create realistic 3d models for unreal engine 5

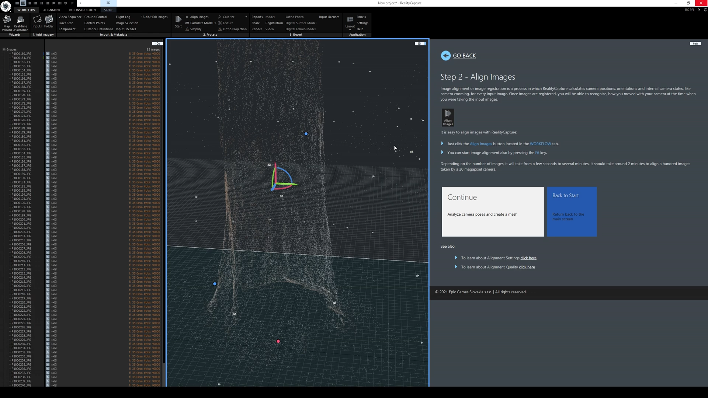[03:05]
pretty quick it is much faster than the software
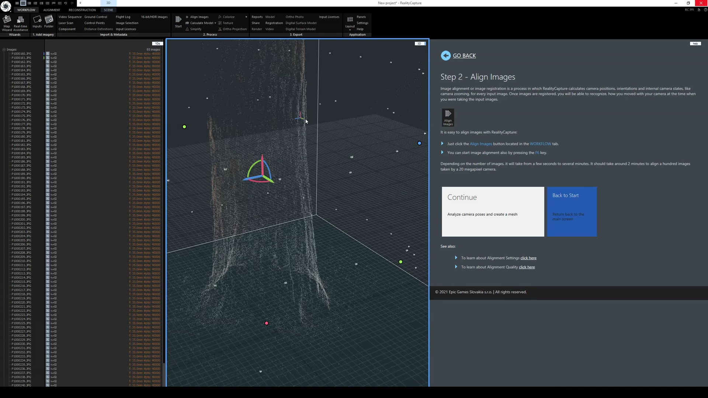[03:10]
i was using last year now i just double click that so i can move the pivot point and then i'm going to right click and rotate around it and as you can see i already projected the tree that we took pictures of outside
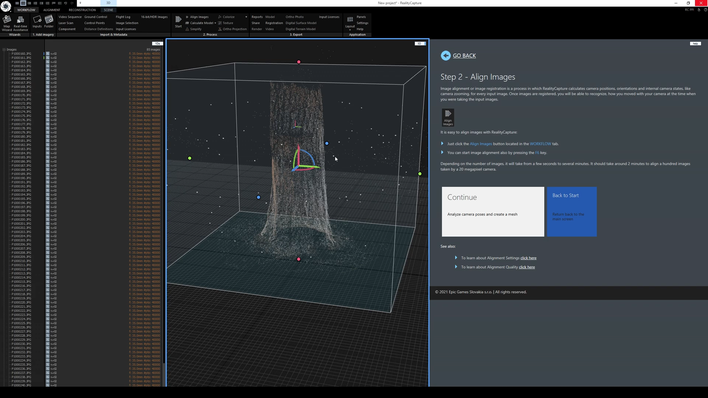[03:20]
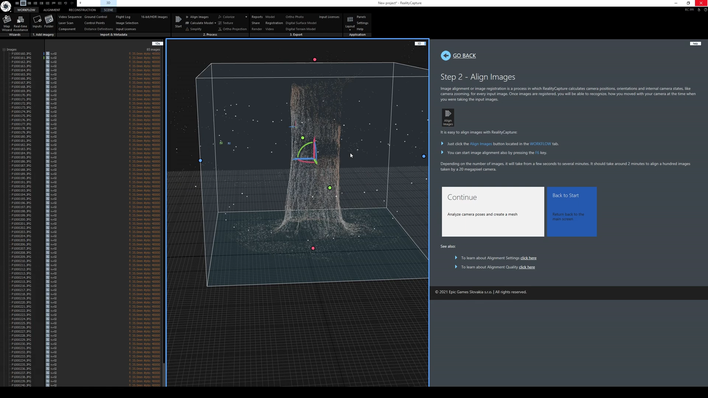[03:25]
looks pretty darn good okay so we're going to click continue scene
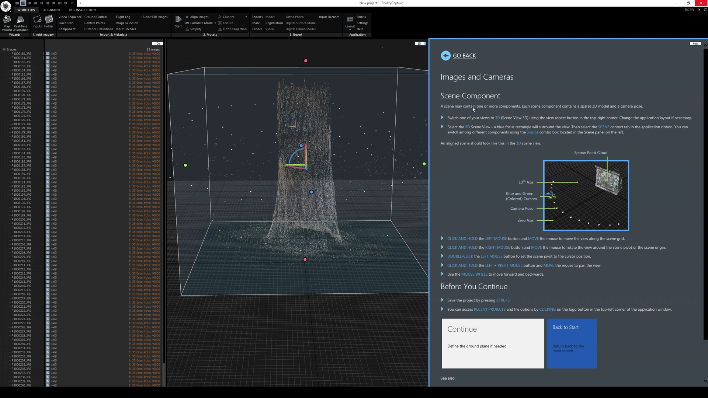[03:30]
component image cameras is just telling me to move around like we did earlier
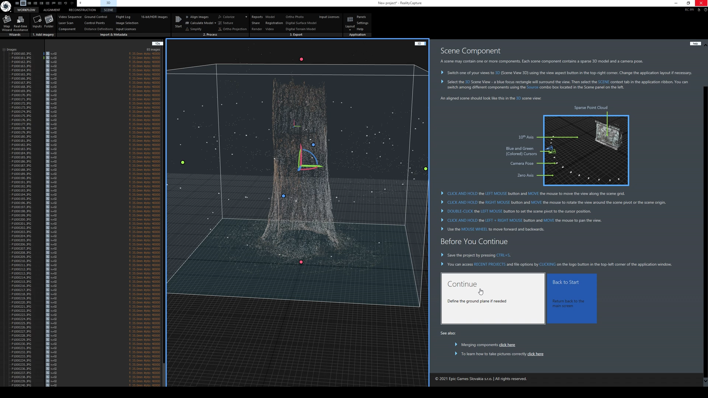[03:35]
so press continue we're going to set the ground plane which this one looks like it's lifted
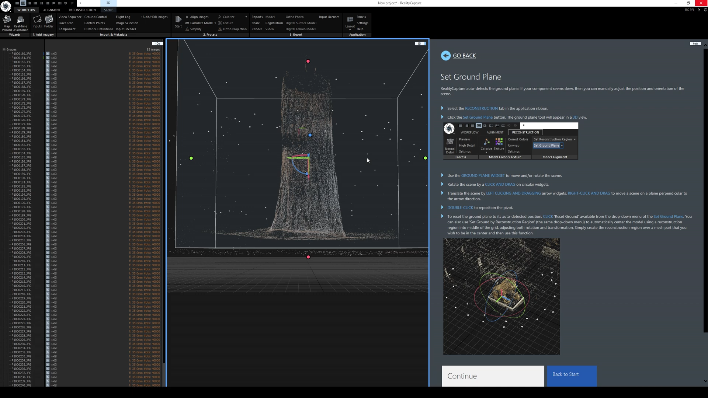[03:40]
a little bit so we can do that if you want so use the ground plane widget in the reconstruction right here we're going to set the ground plane right here we're going to left click this and just drag it down until it hits the floor which this doesn't look too bad it is a little bit
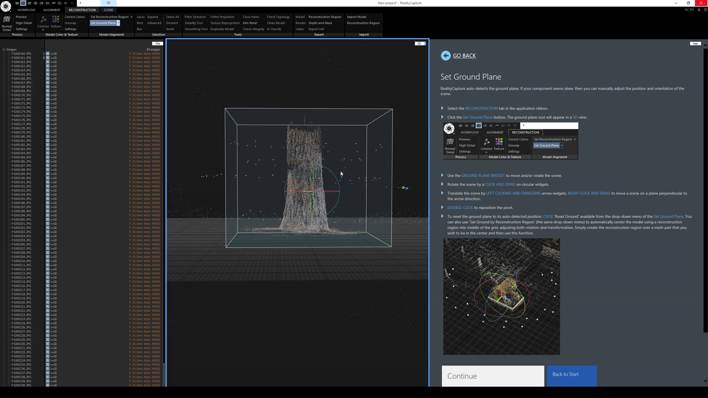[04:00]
crooked so i can just kind of move that a little bit not really too picky
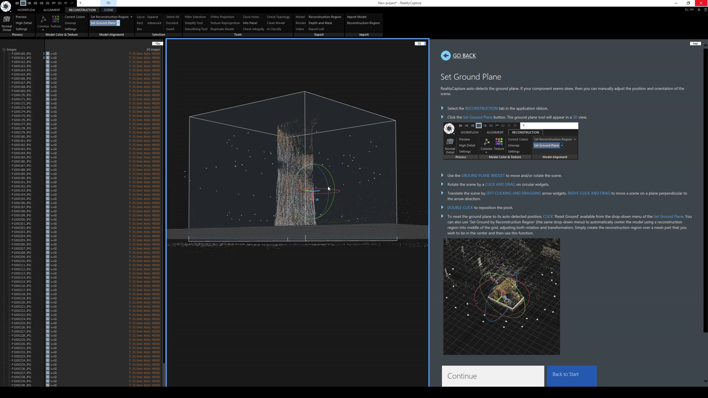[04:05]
because i can always just you know rotate this and fix this in a new engine 5 later so
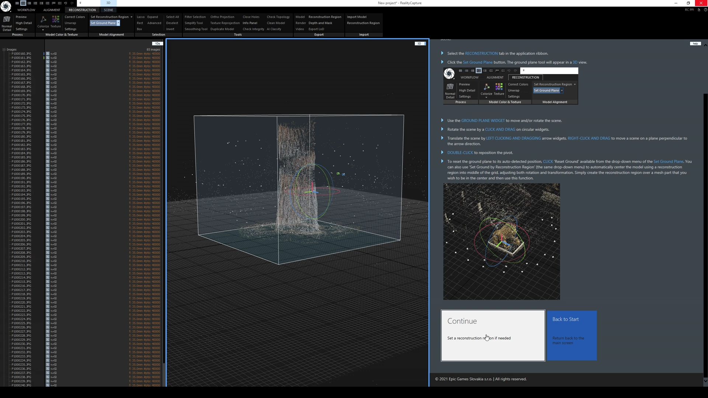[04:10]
let's continue on the reconstruction region it's pretty much this white box right here and
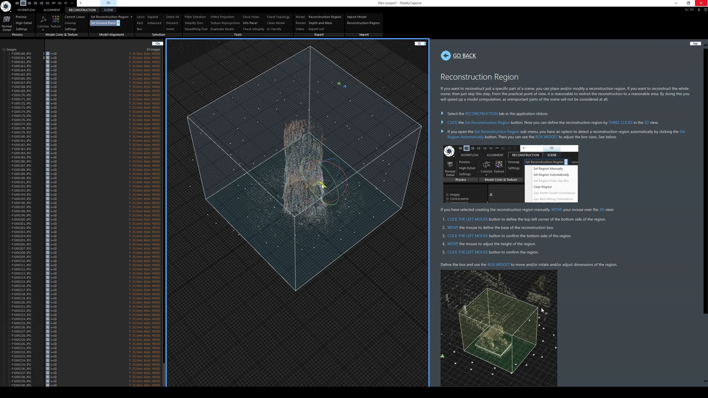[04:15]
it looks like it's selected it pretty well it's covering our tree here so
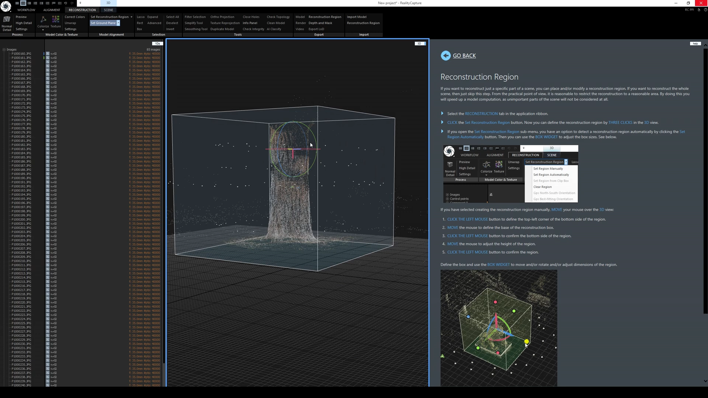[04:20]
i don't have to worry about it it looks like it's covering everything that i want to be reconstructed